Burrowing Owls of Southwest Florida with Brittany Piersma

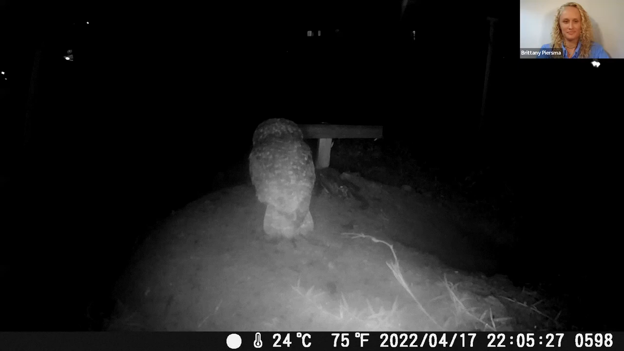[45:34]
This is a cool shot at night.
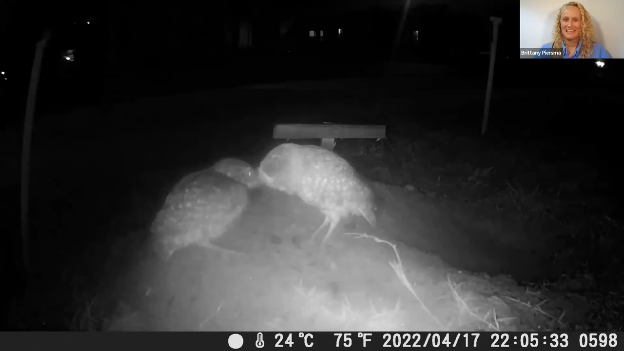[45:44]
So you see that the owl came in with food, he tosses it off, and goes right into the burrow to go feed the chicks. So in this situation, we are watching a pair that the male would do most of the hunting, but I saw that every once in a while, the female would go off to hunt on her own. And this male seemed to get upset about it, because he would call her in and say, hey, I have food, come back.